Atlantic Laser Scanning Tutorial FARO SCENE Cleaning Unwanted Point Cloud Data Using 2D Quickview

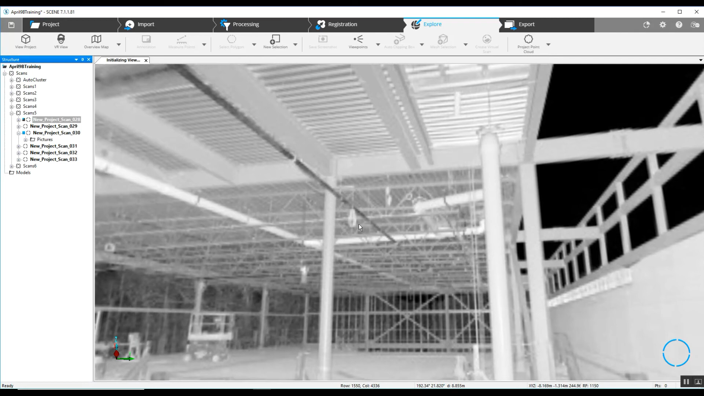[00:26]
We'll as we look around at this uncolored scan
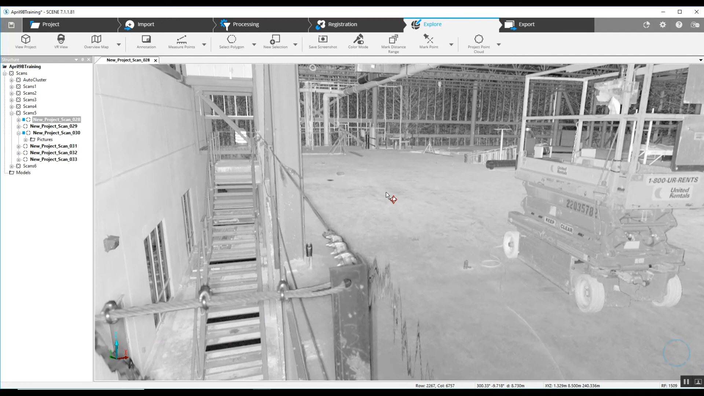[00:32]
we do see some of this overspray you might want to call it that comes from some of the edges of our scan points and we are going to take a quick look at how we are going to get rid of that. Easiest way is going to be to go ahead into
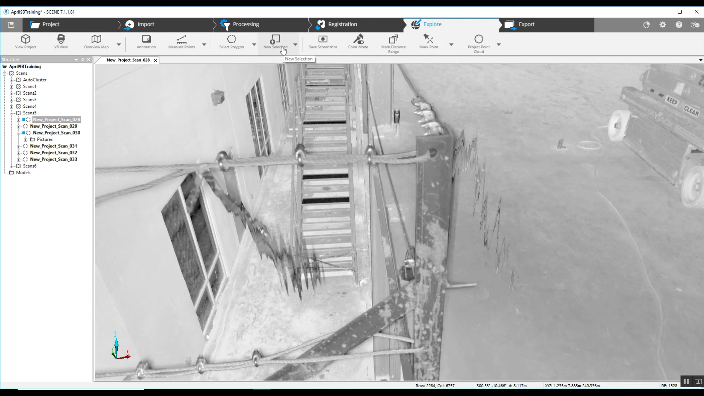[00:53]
our polygon selector and get a rectangular selector and highlight the area where we see these overshoots here.
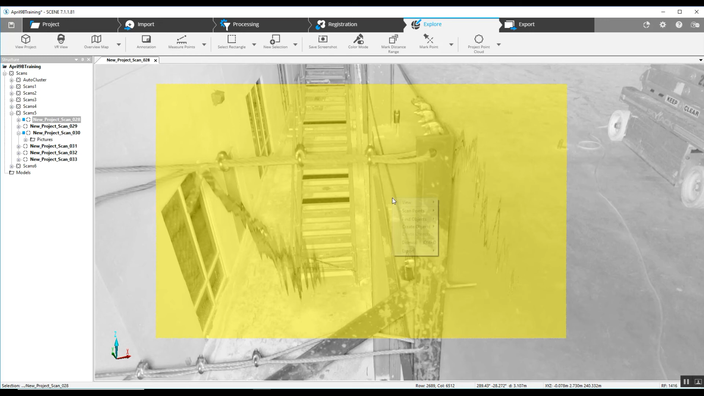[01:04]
Go into 3D view from a right click
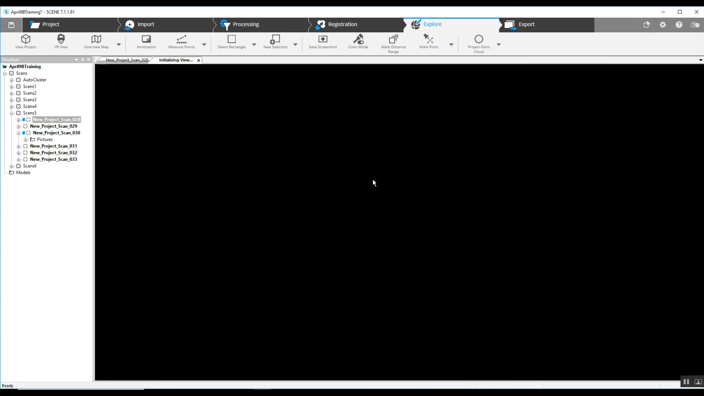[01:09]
and we will take a quick look of what we have got here.
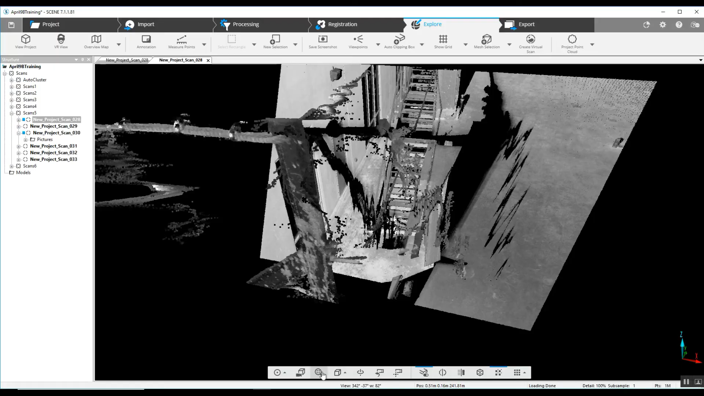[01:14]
As we see this from different angles we can
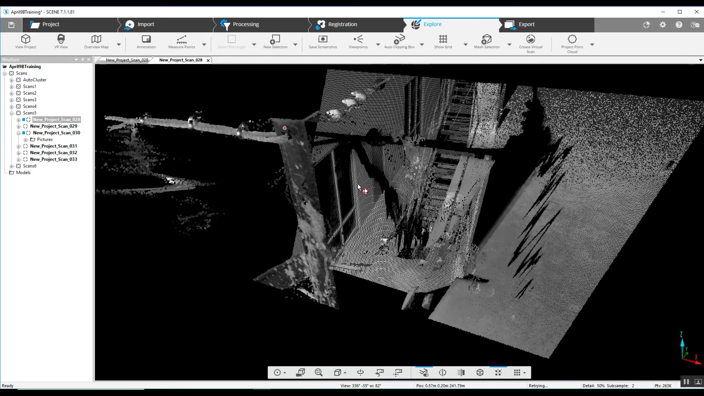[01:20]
see what we do want to keep like this angle iron here and the cable
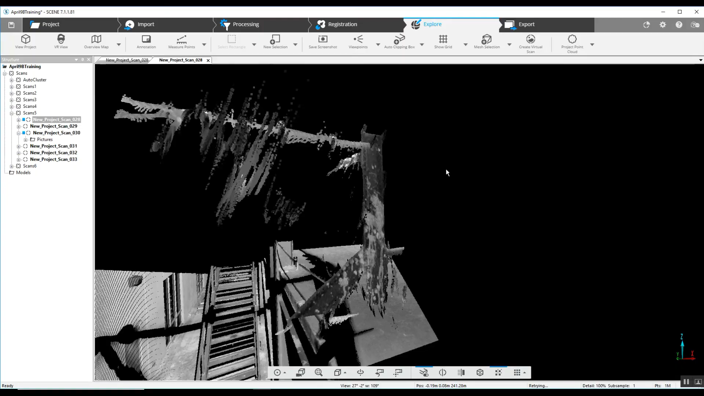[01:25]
and then we can see what we don't want to keep which is some of this stuff over here like this.
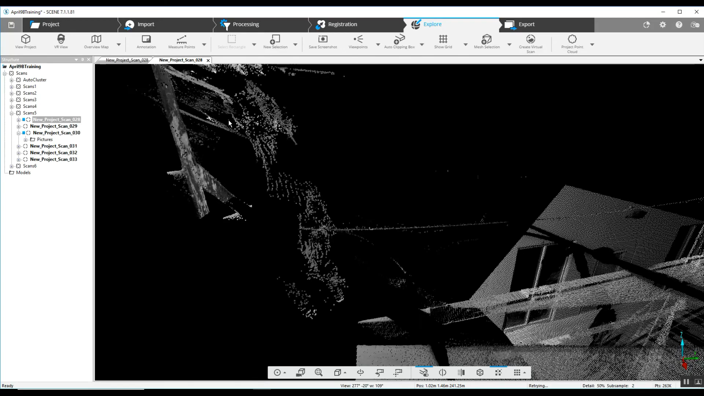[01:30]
So by rotating it around we can get to where there is nothing behind what we don't want to have in the scan and we will just quickly go into our polygon selector and highlight around this particular area to begin with and double click to close it.
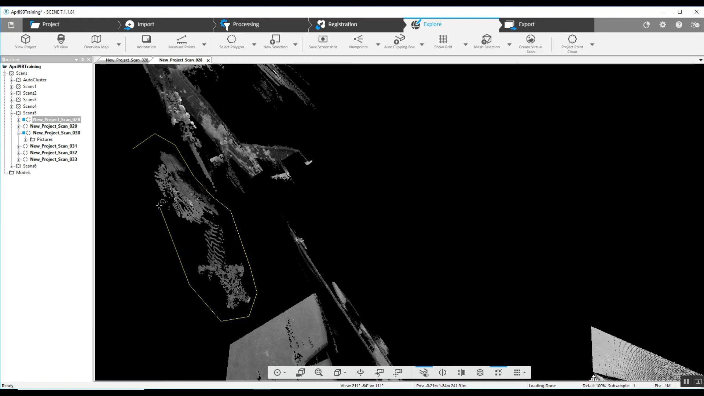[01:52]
Right click we're going to delete inside of this selection. Escape,
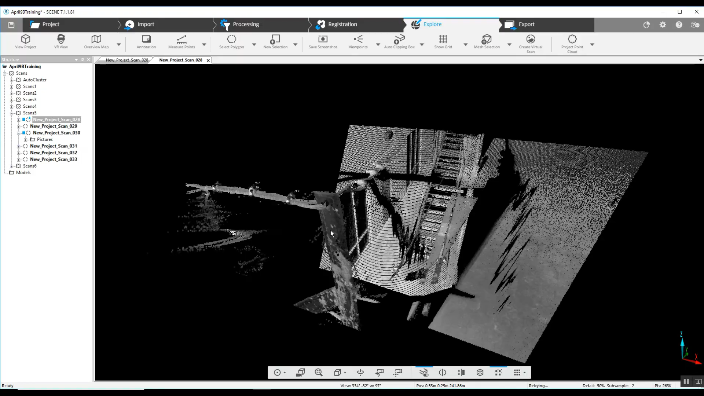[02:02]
get out of that and we can clean as much or as little as we want but being
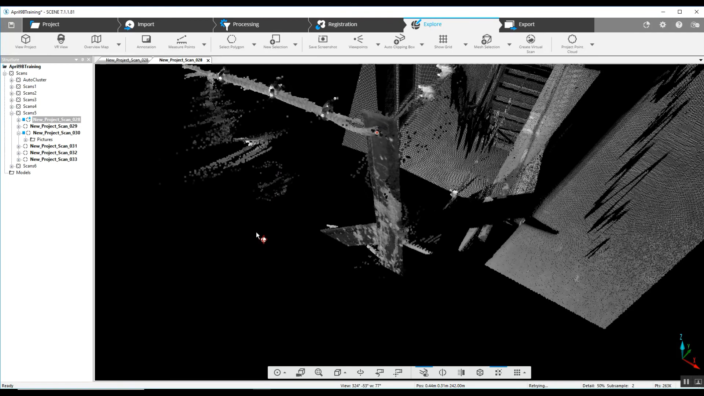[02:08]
that this is fairly easy to get to we'll go ahead and grab another
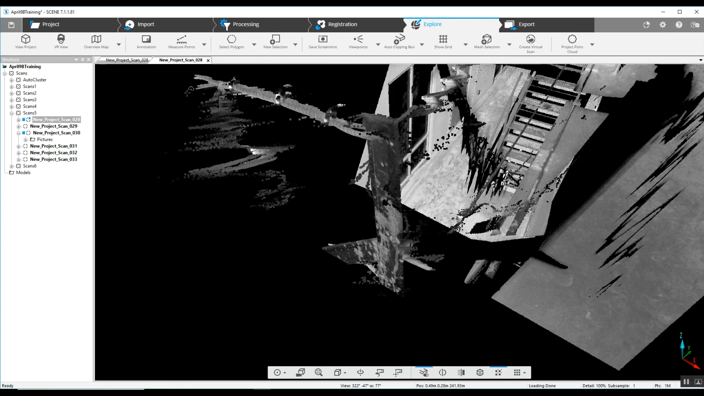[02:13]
bit here and run right along that cable double click to close it delete inside the selection.
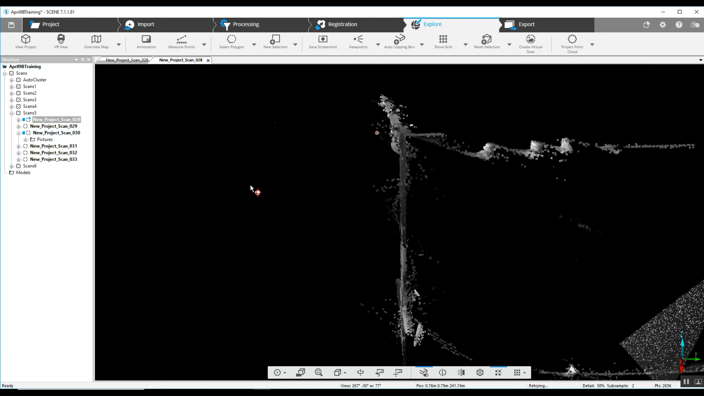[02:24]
Again you can you can really do as much or as little as as you'd like in order to clean each scan. It makes it's very difficult doing this to open up your
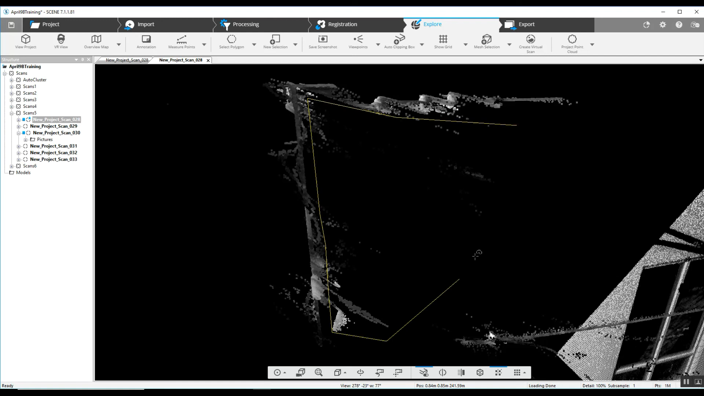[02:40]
entire project because you can run into blowing out whatever's behind what you're selecting.
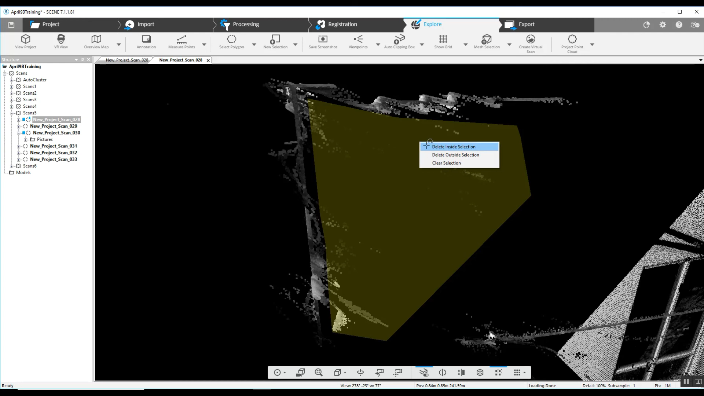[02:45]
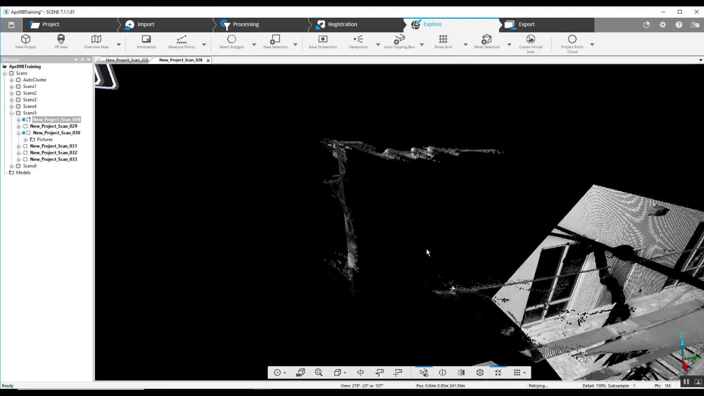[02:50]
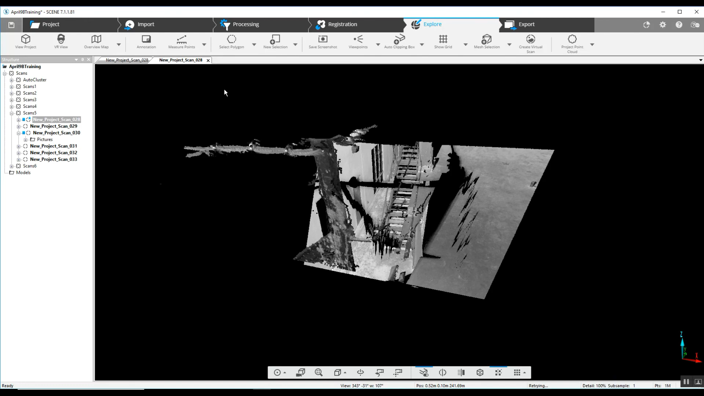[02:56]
And by going into other portions of the scan if there's anything